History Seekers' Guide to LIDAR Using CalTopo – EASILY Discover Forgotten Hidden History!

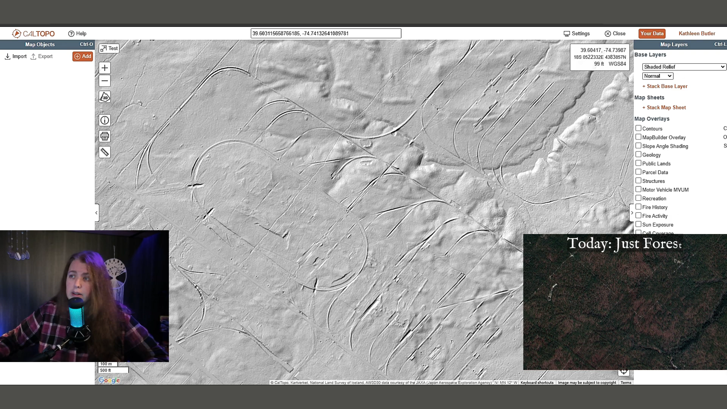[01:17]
So, the oval here, you see, that is the racetrack. And then if you go up here,
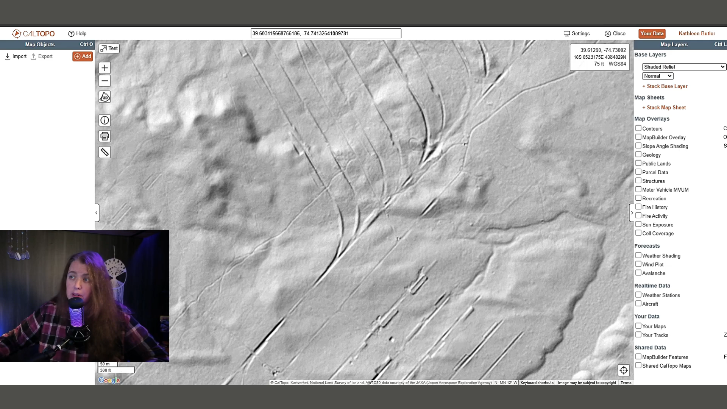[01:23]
there are still foundations left over from the Amital World War I munition plants. And this place was huge.
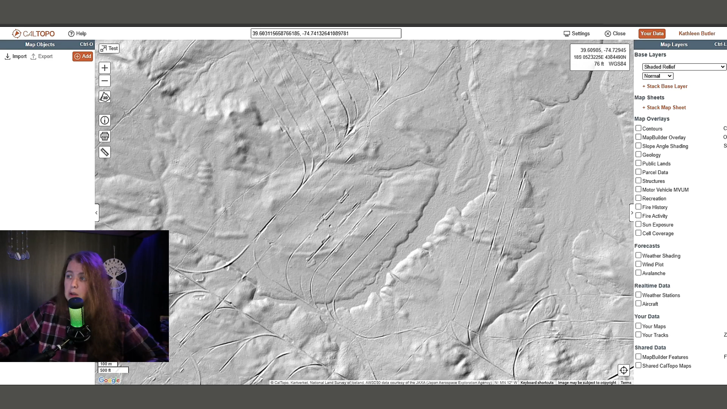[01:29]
It was absolutely no joke. Just keep in mind that with Amital, a third of it is private property and that's the lower end of the track. But to my surprise, like two years ago, I manually ran a LiDAR. And there was a lot more stuff that is over here, as you can see. But this area is also private property. I did go and check it out.
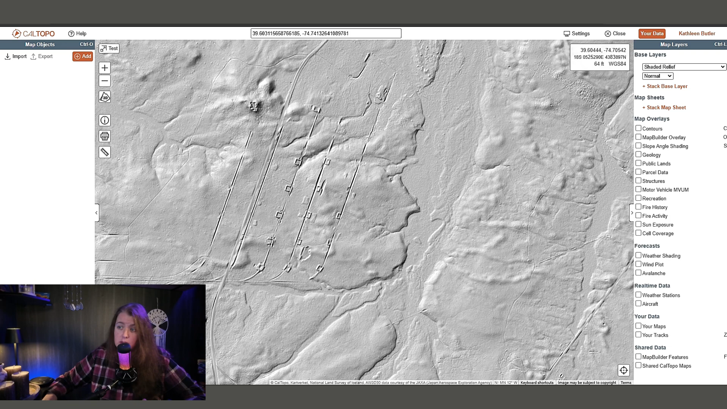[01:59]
This spot right here is a road. But there's private property signs posted all along here. So, I don't know what those are. But just also, for your knowledge, there was the town of Amital, which was built a little over a mile away from the actual Amital munition plants.
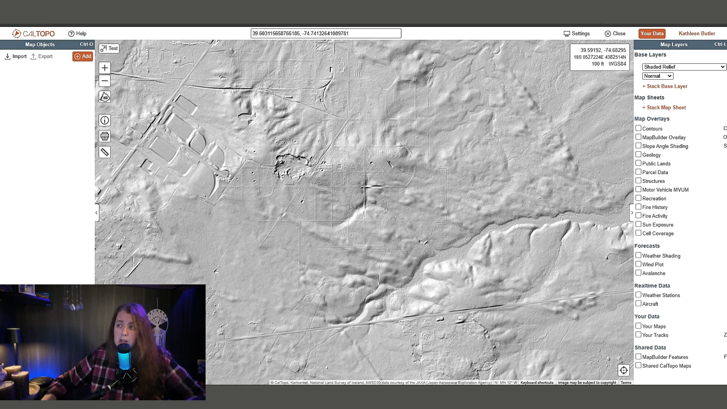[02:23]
And that village existed right here.
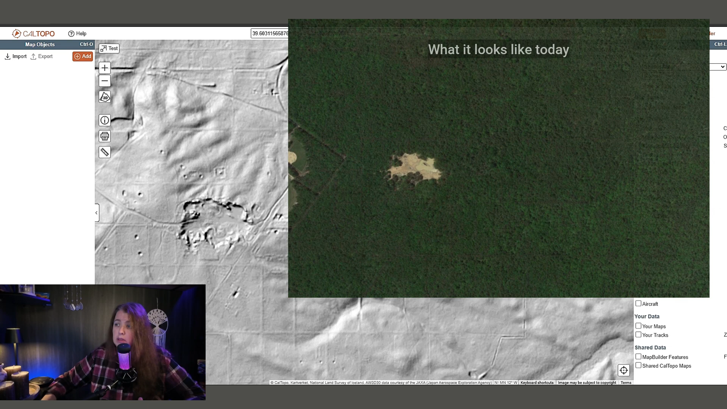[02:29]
And there were several hundred people that actually lived here. There is still foundations left in the area. And you can see that all here. Let me show you what else you can do with this LiDAR. So, here you're not seeing everything so clearly. It's a little bit blurry. What I could do is come over to your map overlays. Select slope angle shading. And it will give you a drop down where you can get fixed or gradient.
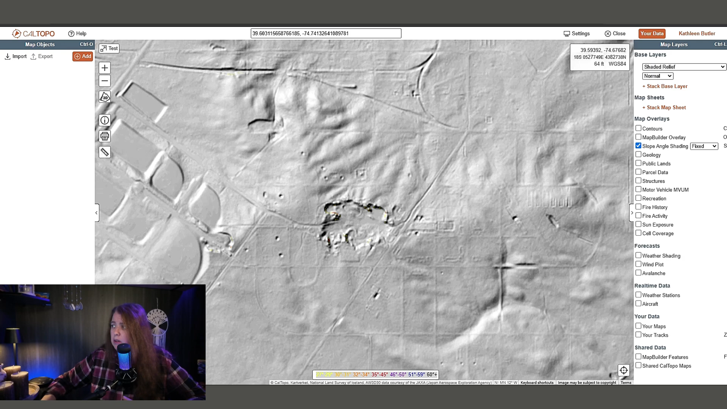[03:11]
Fixed gives you a little bit more detail. But with gradient, the detail is there more.
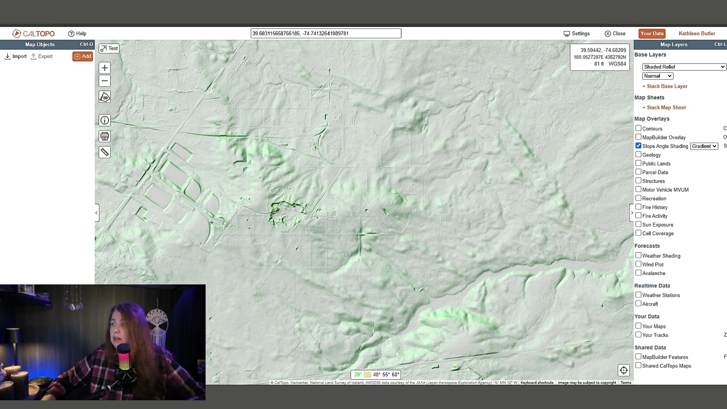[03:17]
Like with Amital, you can see where the old roads were. You can see where the foundations still exist. There's just a lot of cool things with that. All right. So, I'm going to show you another thing you can do with this. You go over here. You select stack base layer. And here you can select historic maps. So, select historic. You get another drop down below.
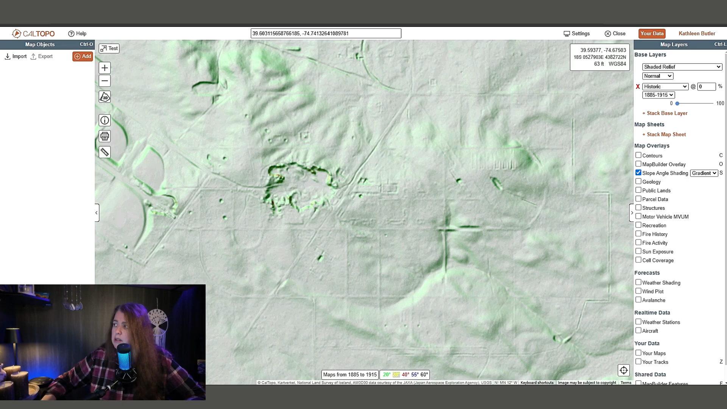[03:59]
So, we're going to do the 1885 to 1950. Here is your opacity. And you can slowly increase that.
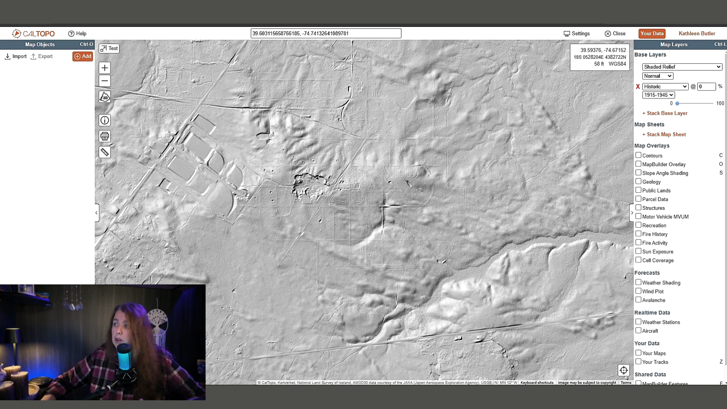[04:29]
So, I can run them together. And I can also do another stack layer base. Or a stack base layer. But this is just a couple of things. This is just the tip of the iceberg. So, not only can you do the lidar. The historic maps. You can also take your pins from Google Earth. And transfer it here. Now, note that part is pro. But I'm just going to show you real quick on how to do that.
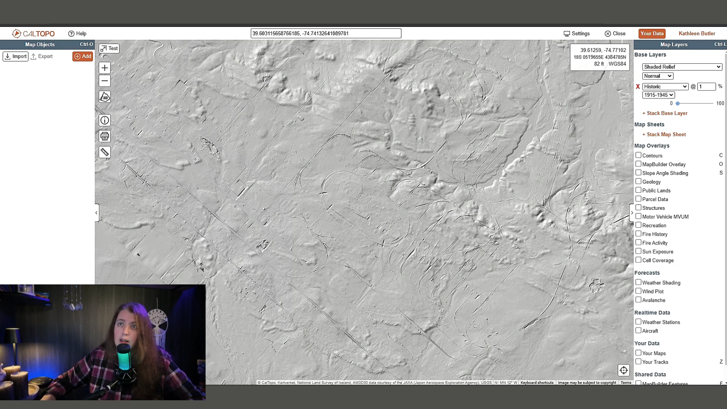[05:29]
I click import. I choose files. I'm going to take the test. KMZ file.
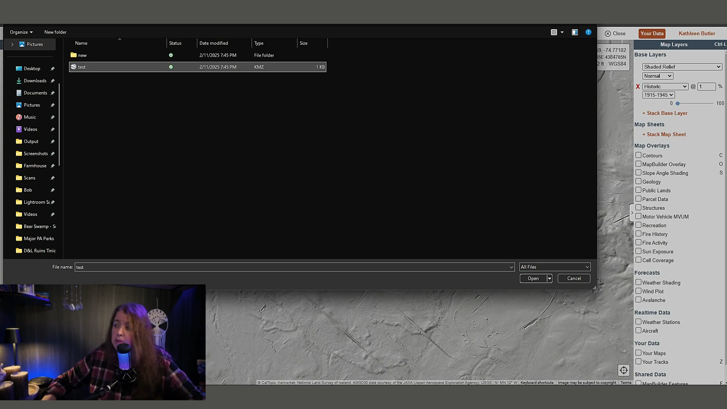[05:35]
Open. Because I have coordinates loaded.
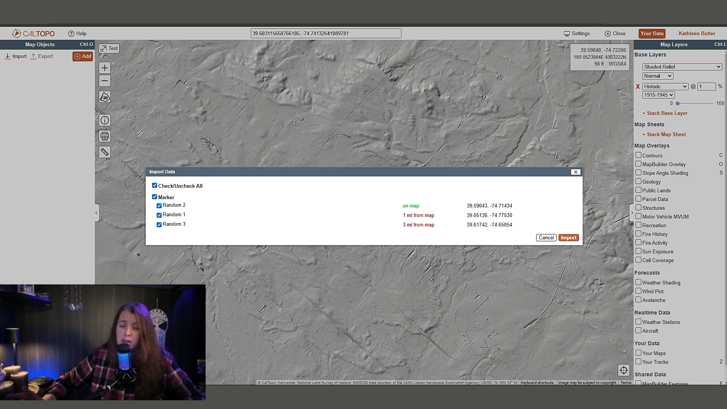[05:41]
It's going to tell me how far away these pins are away from those coordinates. But just click import.
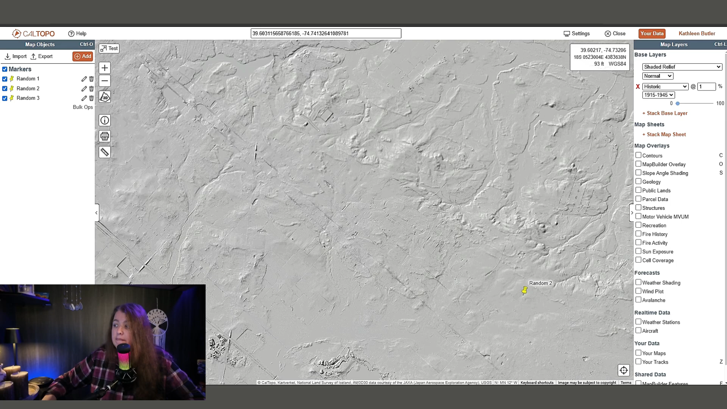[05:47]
And there you go. It's going to import those three pins. There's one there.
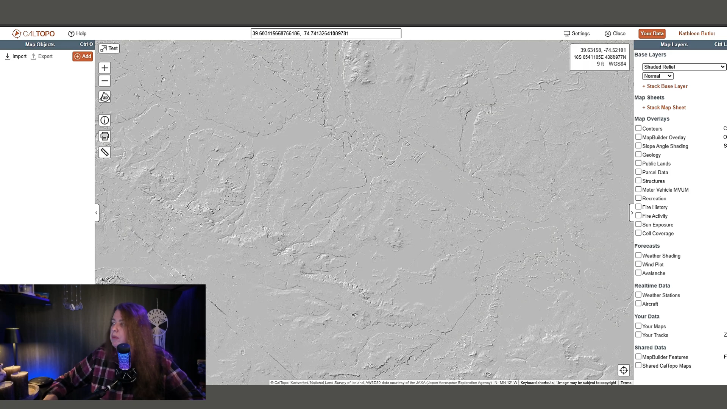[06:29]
Well. I'm actually going to probably keep it on Shaded Relief. So, down below you have your map overlays where you can do the contours. You can do mixed, 40 feet.
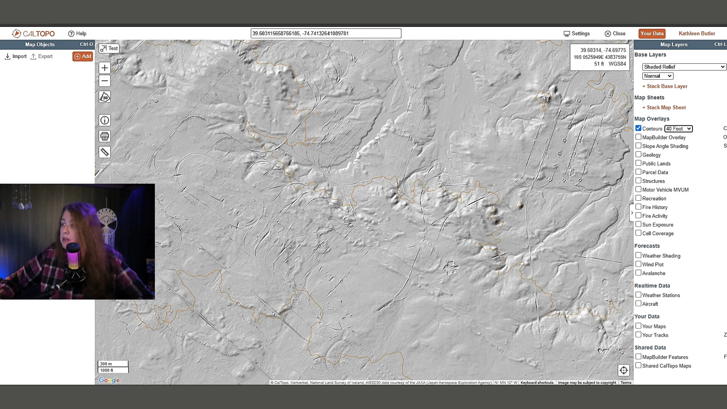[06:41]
There's a map builder overlay.
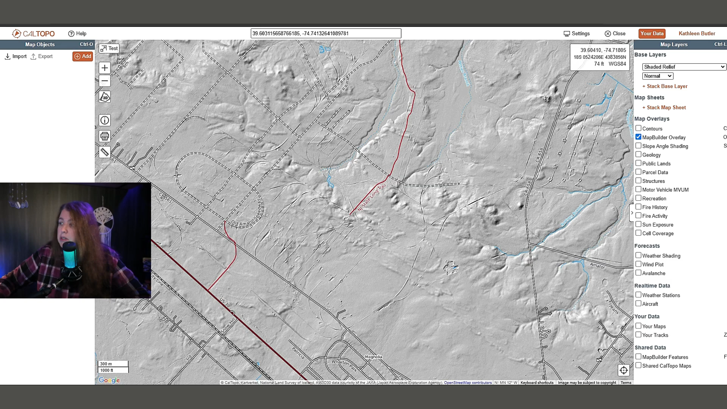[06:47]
Which shows you the roads, the name of the towns.